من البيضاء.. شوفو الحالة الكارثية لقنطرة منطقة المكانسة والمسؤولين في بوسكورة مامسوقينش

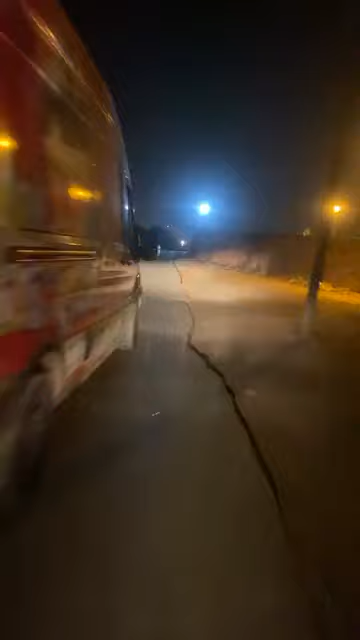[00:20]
اذا متابعينا الكرام، مرحبا بكم في مباشر جديد من مدينه الدار البيضاء. هذه ماشي شي مدينه اخرى ولا شي بلاصه اللي خارج على كازا. هذه مدينه الدار البيضاء وبالضبط منطقه فوسكوره، شوارع ما فيهمش حتى الاعمده الكهربائيه. حتى الاعمده الكهربائيه ما كايناش هنايا.